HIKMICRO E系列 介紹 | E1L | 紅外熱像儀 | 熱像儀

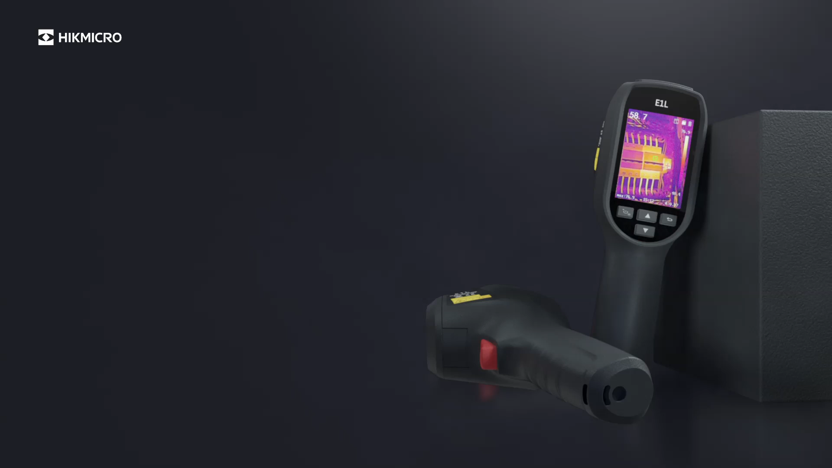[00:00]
Electrical falls in the home can put your family in serious danger if the problem is not isolated and repaired promptly.
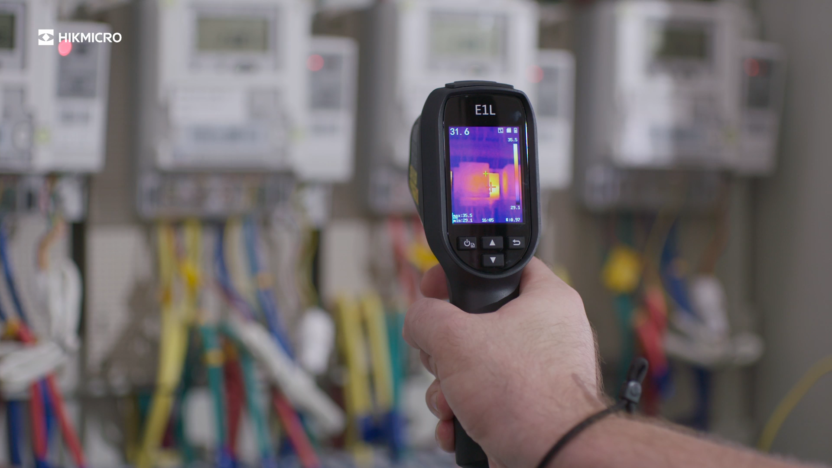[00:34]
The Hike Micro E-Series thermal imaging camera helps you find potential issues.
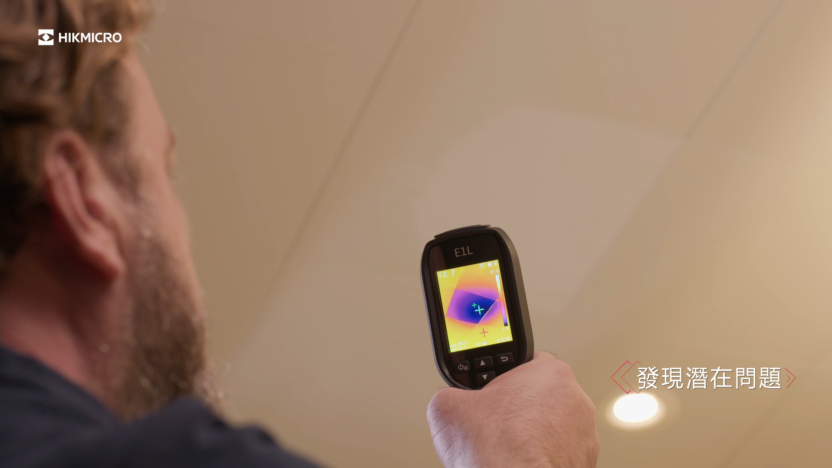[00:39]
Traditional infrared thermometers can only measure a single spot on your target, which is inaccurate.
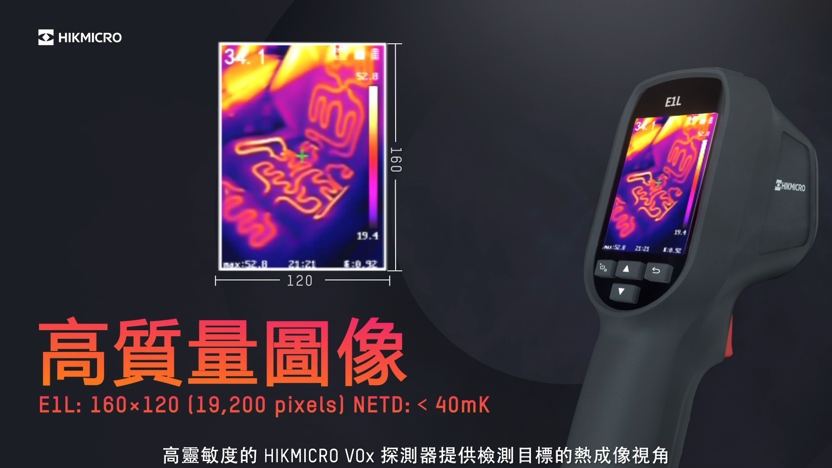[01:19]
Four color palettes give different image display options. 25 Hz of image frequency delivers smooth videos and measurements, while padding across scenes or viewing moving targets.
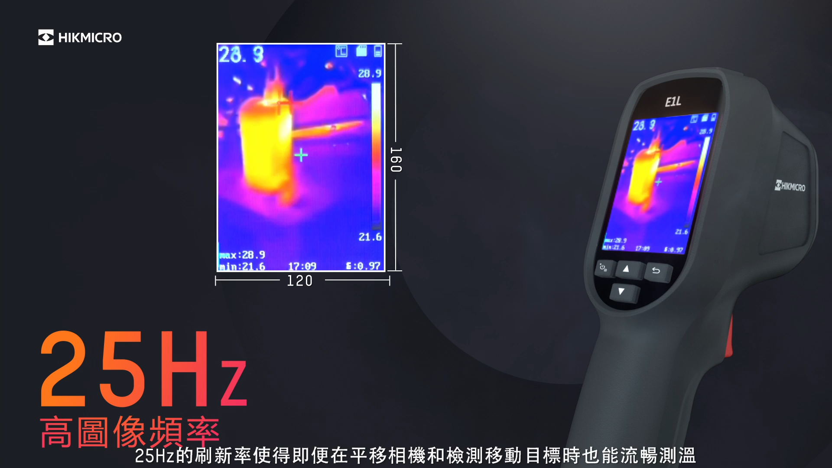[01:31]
Automatic switching of the temperature measurement range.
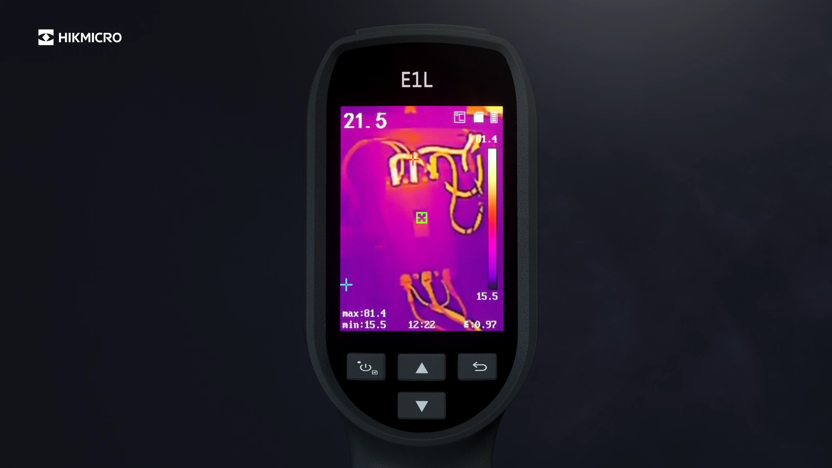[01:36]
Full screen measurement of high and low temperature jacks everywhere instantly.